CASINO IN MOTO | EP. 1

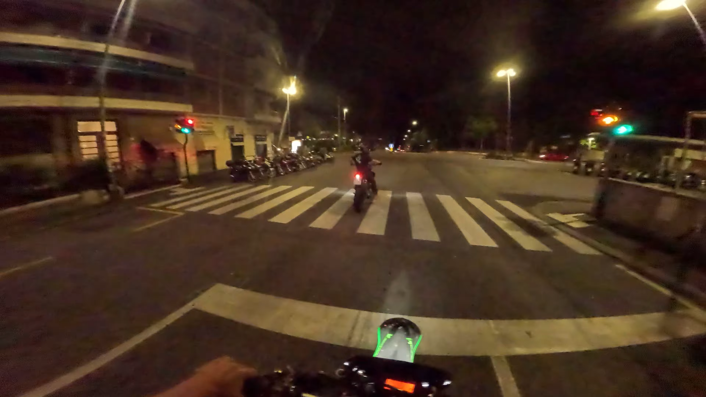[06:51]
È già giallo! Ma come c***o è possibile? Ma come c***o è possibile che è già giallo? È già rosso! È durato un secondo! Ma è durato un secondo, non so com'è possibile. Vabbè. Ma porca troia.
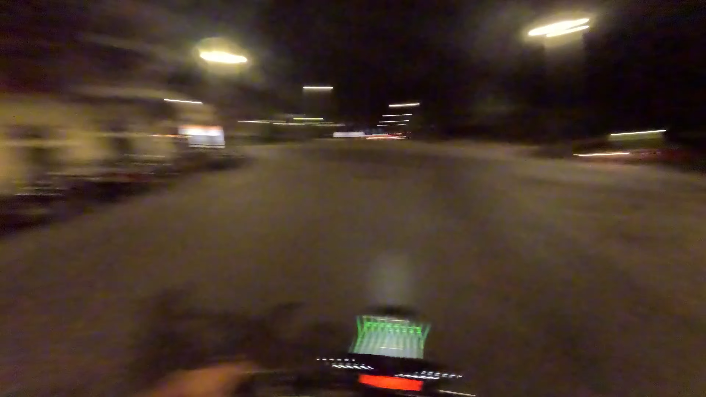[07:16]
È durato un secondo. Il semaforo più corto della storia.